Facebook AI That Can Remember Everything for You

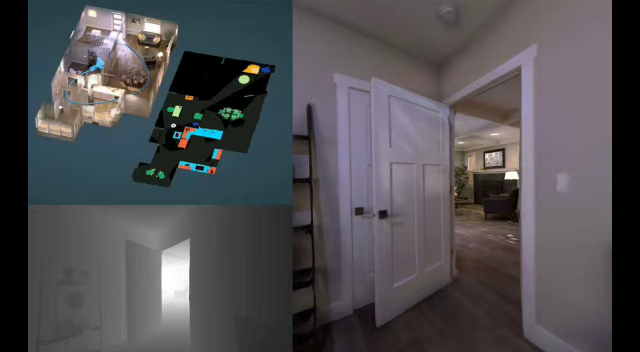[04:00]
Supposedly, smart glasses that can help you track down your wallet would be a bit more compelling than glasses that can simply take a picture of it. Facebook's latest AI research builds upon an existing open-source environment simulator that the company introduced in 2019, and this is called AI Habitat, which is meant to enable AI researchers to quickly train artificial intelligence systems in realistic-looking digital replicas of real spaces.